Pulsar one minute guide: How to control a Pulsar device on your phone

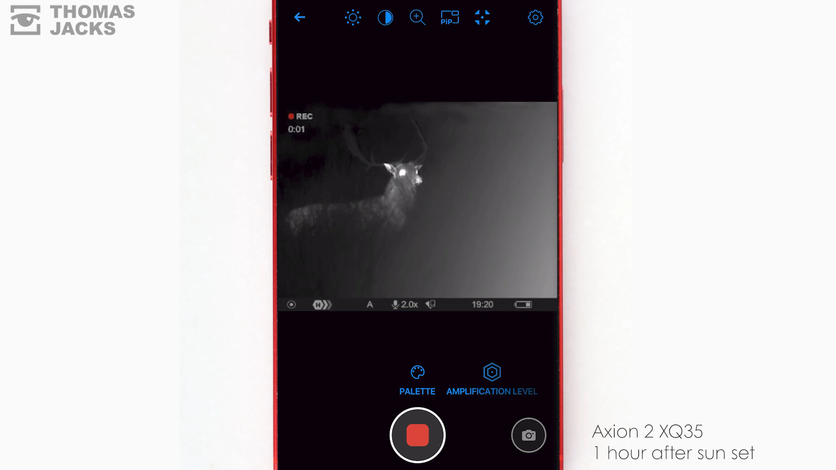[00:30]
So, here's how you start and stop videos and that takes a photo.
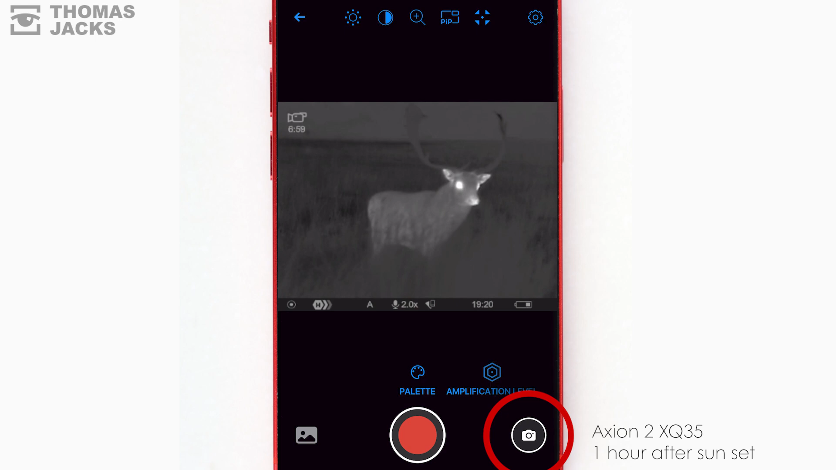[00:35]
You can flick between color palettes.
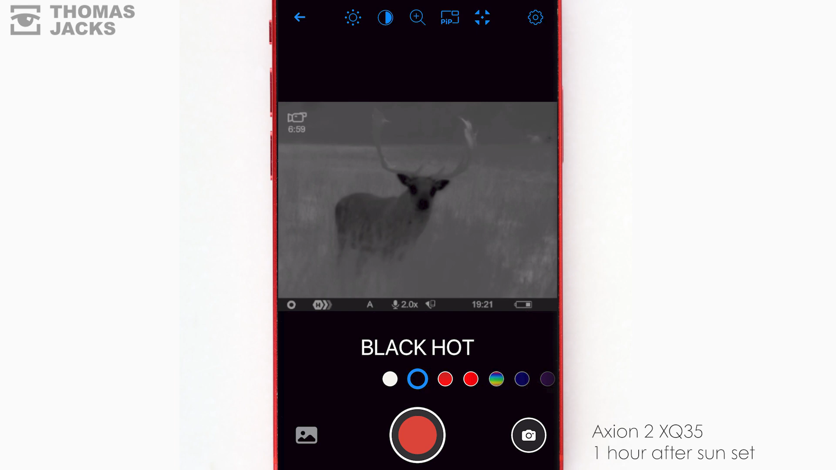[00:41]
Simple white hot or black hot can help you detect animals. These give you lots of subtle thermal detail
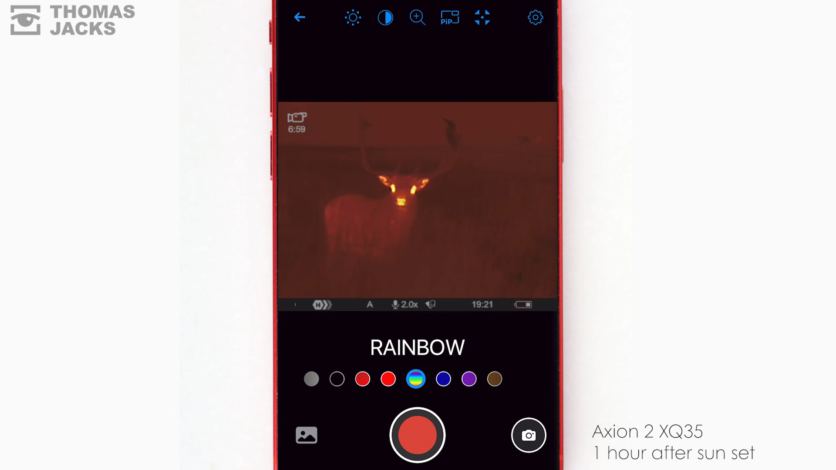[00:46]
and these can help reduce eye strain.
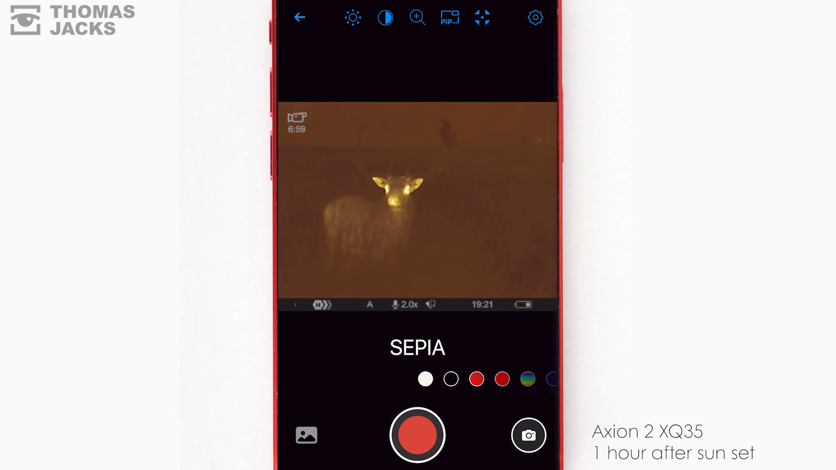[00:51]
You can optimize the sensor a bit like ISO settings on a camera to compensate for deteriorating weather.
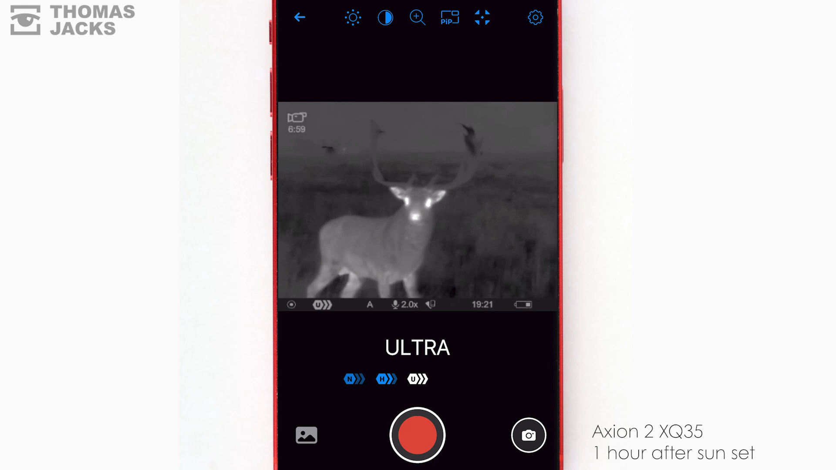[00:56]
A simple slider adjusts the image brightness.
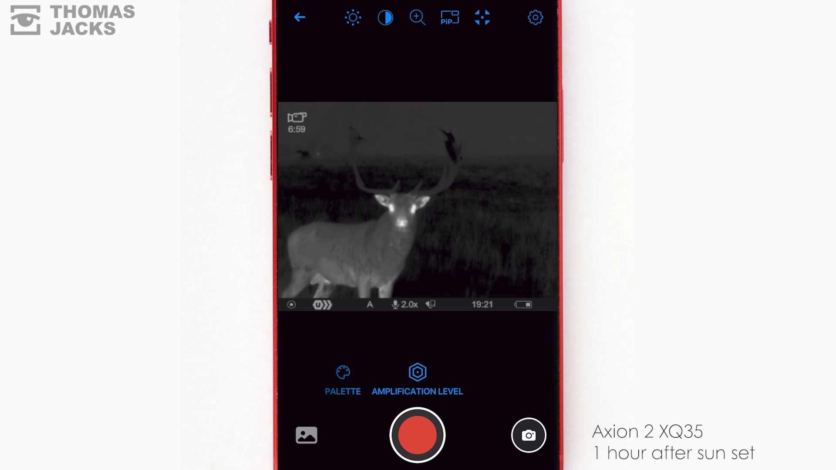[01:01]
There's one for contrast too.
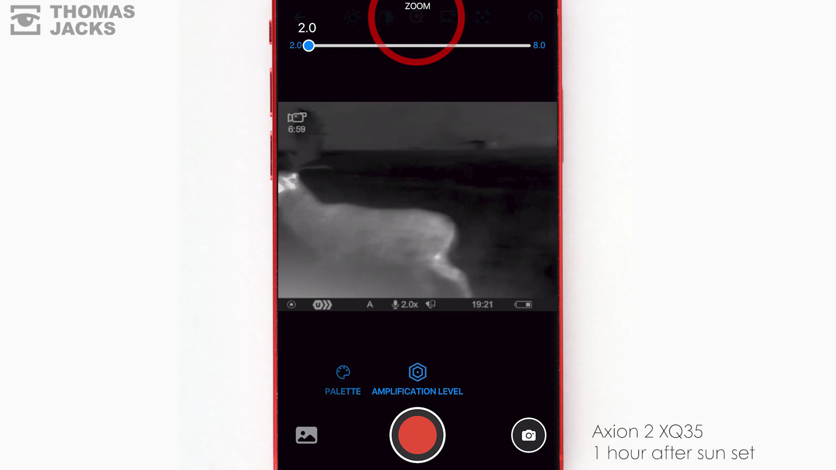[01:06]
And zoom in or out with the full screen or a picture in picture window.
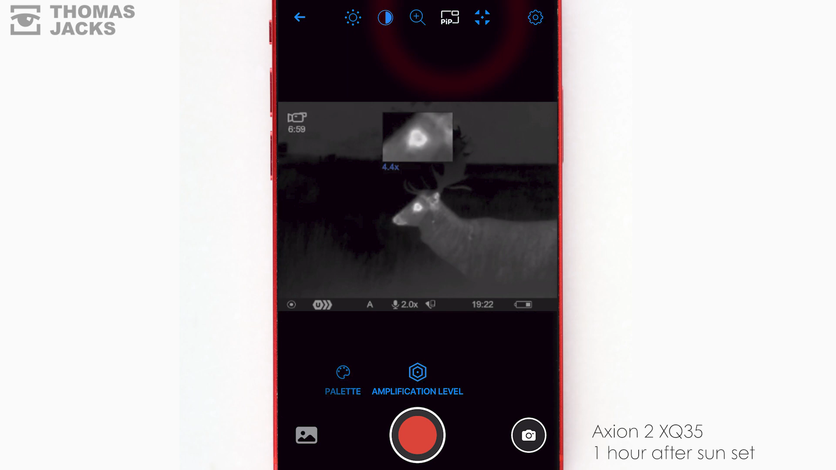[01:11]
Even access other device settings and you can automatically detect motion.